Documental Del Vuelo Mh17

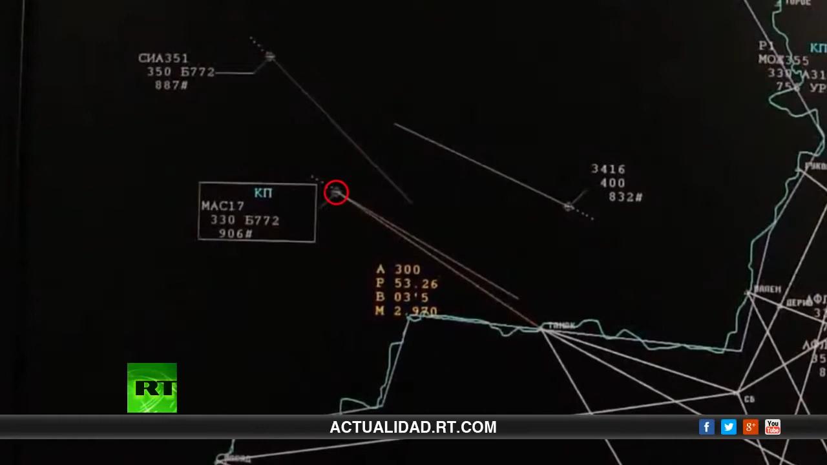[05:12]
Aproximadamente a las 17.09, hora de Moscú, llegó la información de que a las 17.23 la nave entraría en nuestra zona.
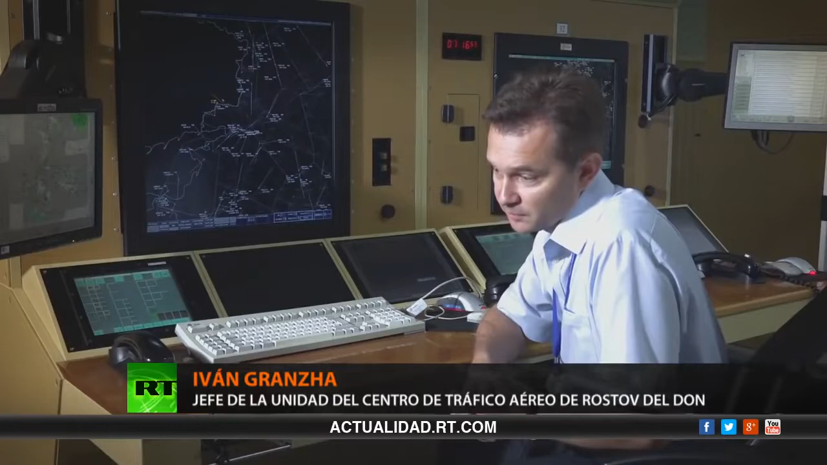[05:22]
Pero en realidad no entró en nuestra zona. El controlador aéreo ucraniano preguntó si este vuelo había contactado con nosotros,
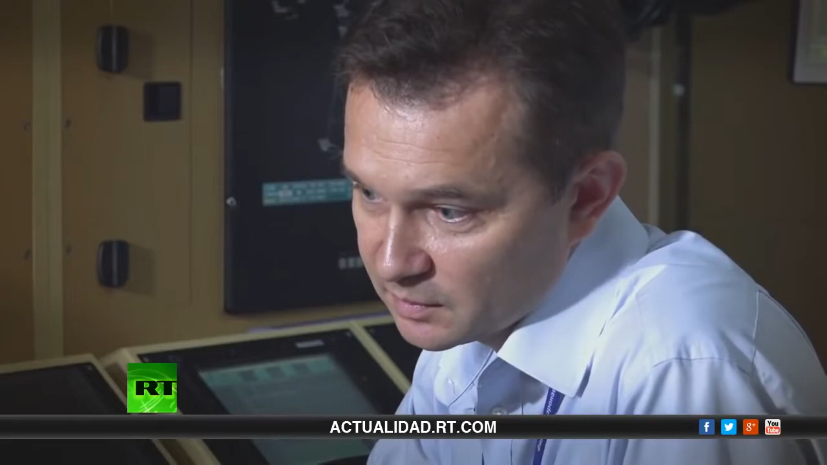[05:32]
pero la respuesta fue negativa. Asimismo preguntó si podíamos ver la marca de esta nave en nuestros radares, pero contestamos que tampoco.
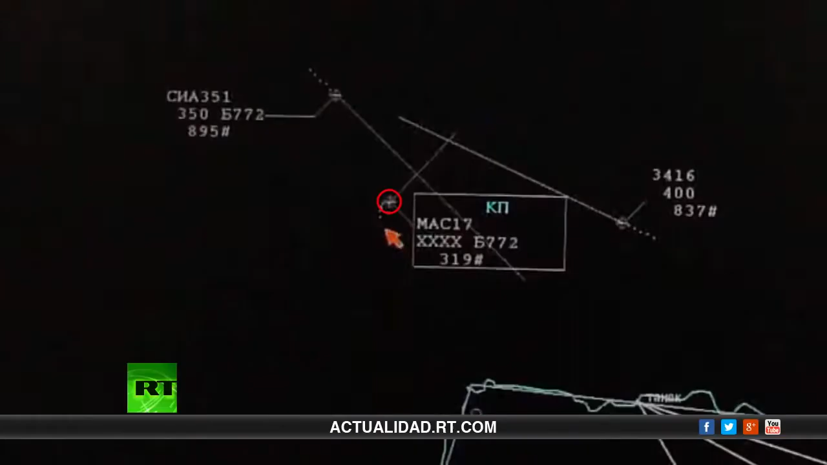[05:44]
Rostov, ¿pueden ver al Malasia? Contesta. No, al parecer se está desintegrando.